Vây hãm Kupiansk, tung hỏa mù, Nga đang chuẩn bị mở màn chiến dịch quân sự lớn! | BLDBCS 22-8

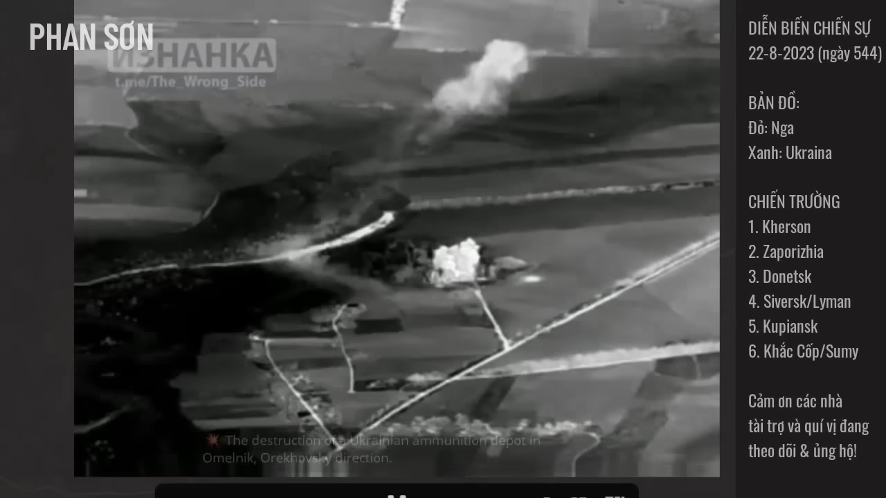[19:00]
nhưng mà đến thời điểm này thì họ vẫn chưa vượt qua được cái phòng tuyến chính của Ukraine phía Nga. Đây là hình ảnh phía Nga tấn công vào hướng hậu phương Rabutine.
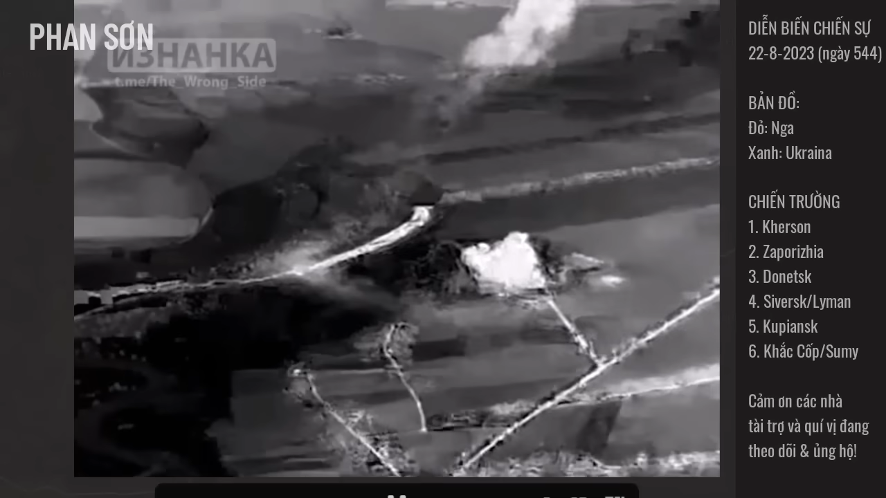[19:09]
Odiko phá hủy kho đạn lớn của Ukraine hướng này.
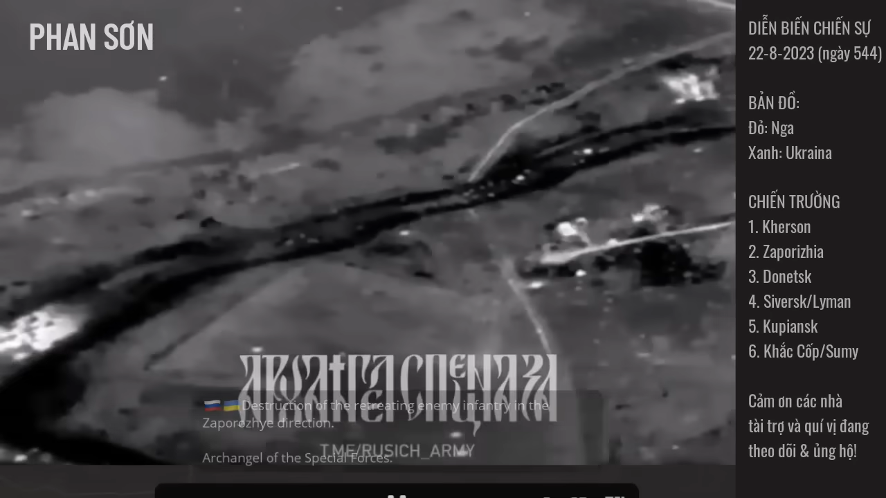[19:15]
Hình ảnh phía Nga tấn công vào trận địa đang rút của Ukraine ở hướng Rabutine.
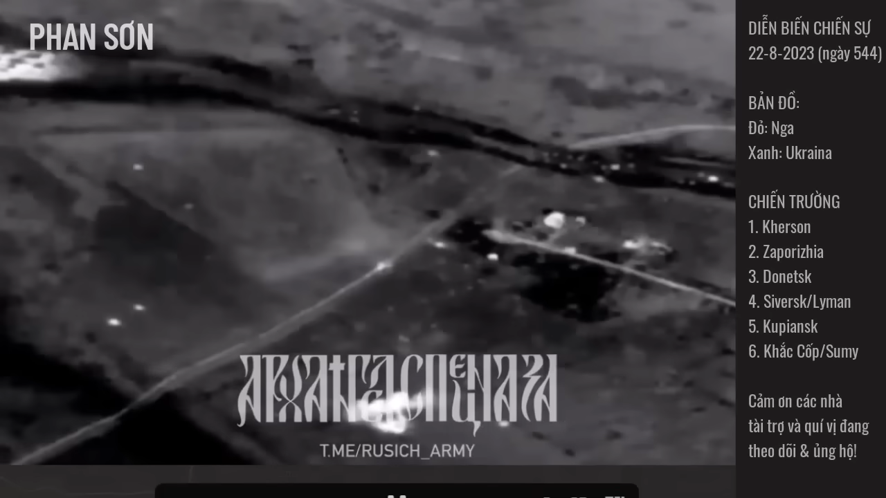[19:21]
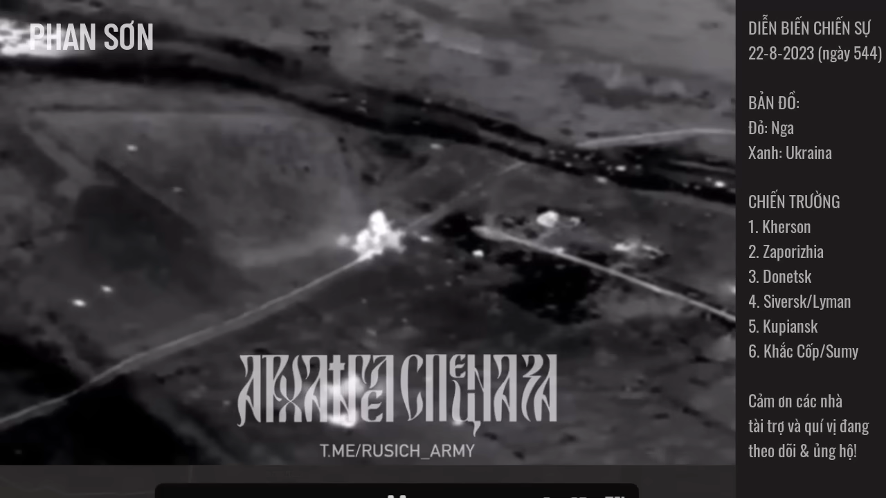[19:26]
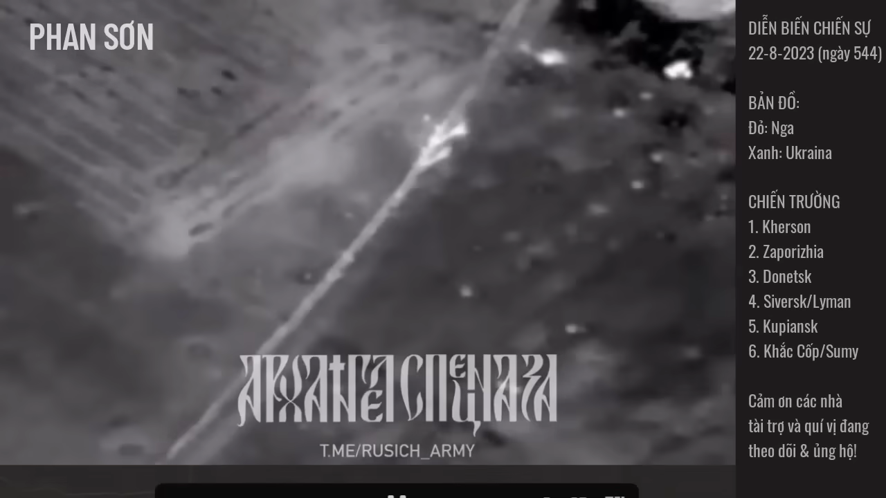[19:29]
UAV của Nga tấn công vào xe bọc thép của Ukraine, cũng ở Rabutine.